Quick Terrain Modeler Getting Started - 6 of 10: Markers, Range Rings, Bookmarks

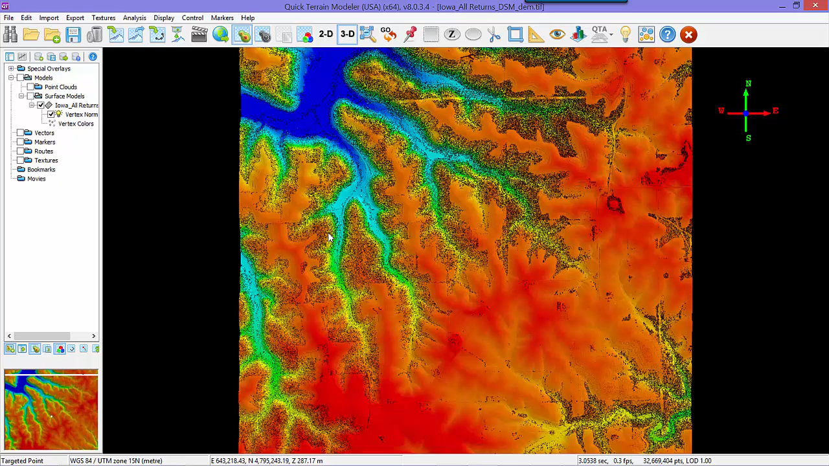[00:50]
We'll use a different method to overlay the four-bane mosaic this time. Just as a review of terminology, textures is the Quick Train Modeler term for the file-based overlay 2D imagery.
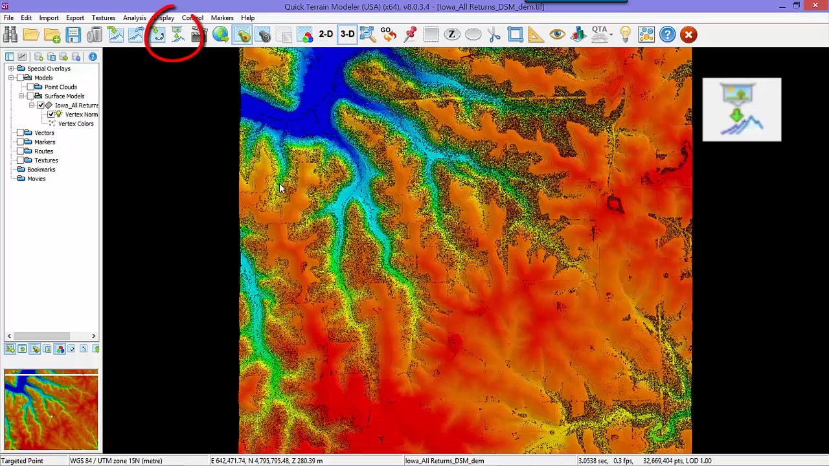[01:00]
So we'll click on the Import Textures button, navigate to the four-band imagery folder, and choose the four-band mosaic.
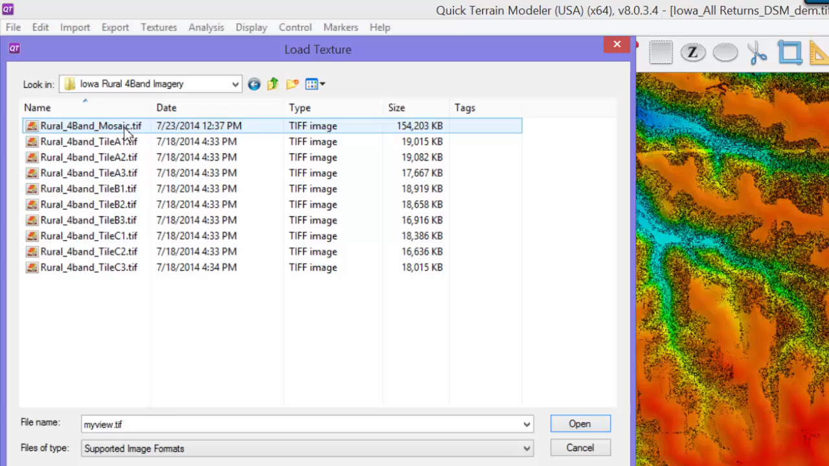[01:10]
Remember that we have learned two ways to overlay imagery. First, from the Find Imagery interface like we showed in Chapter 5.
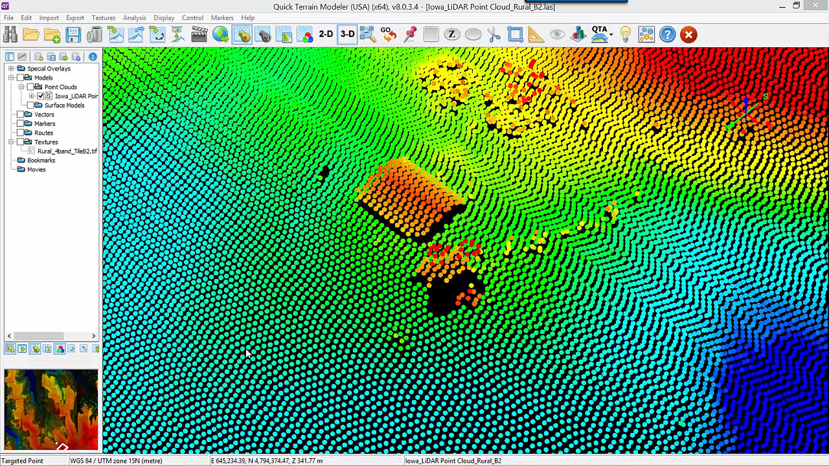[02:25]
If you are working with point clouds, there is another useful way to place markers. If you have a specific point in mind,
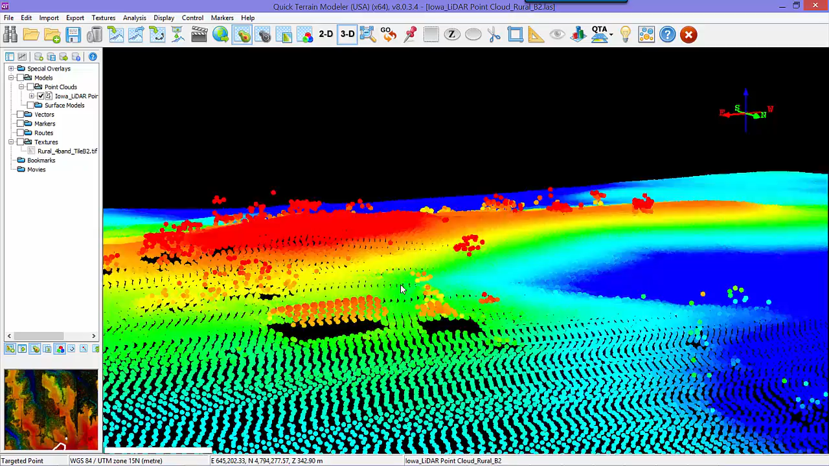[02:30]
in this case the points that represent the top of a silo, you can hold down the Shift button and a red starburst will appear.
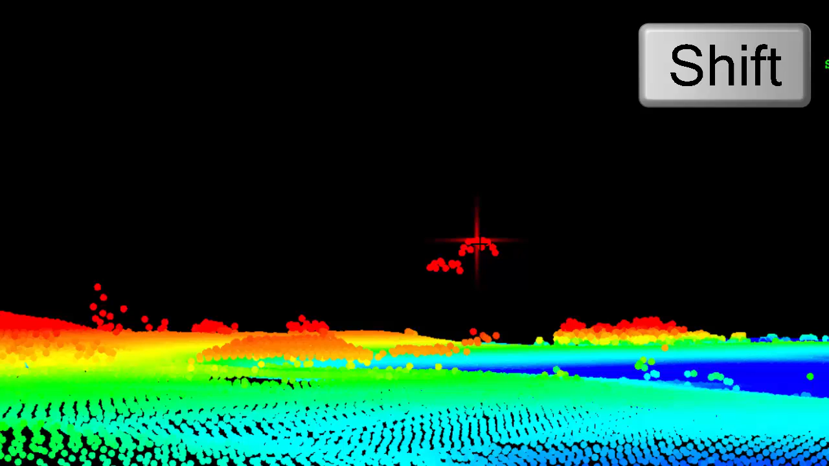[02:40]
Left-click, choose Create Marker, and click the Do It button.
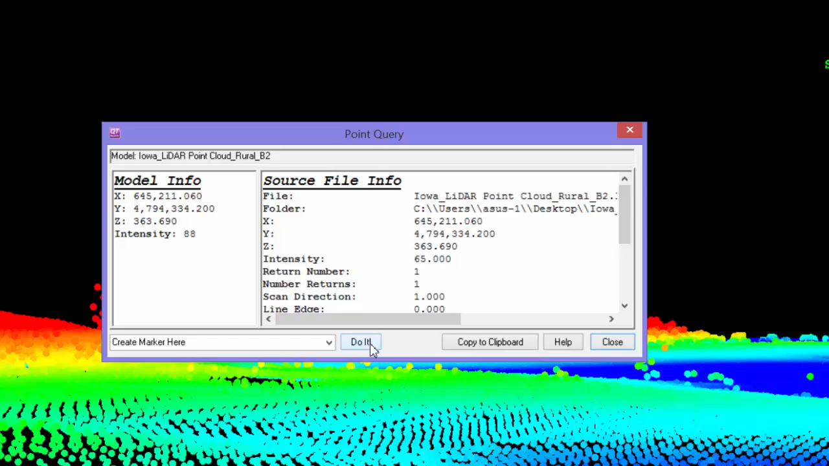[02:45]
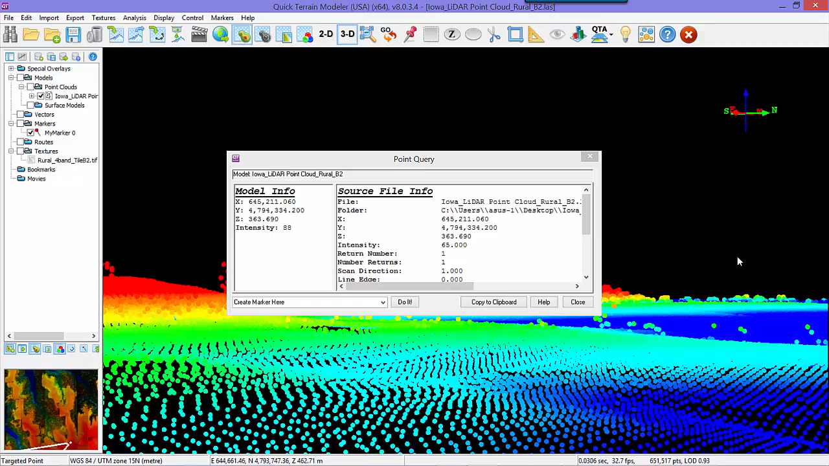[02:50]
The marker will now be snapped to an individual point on the point cloud, in this case on top of the silo.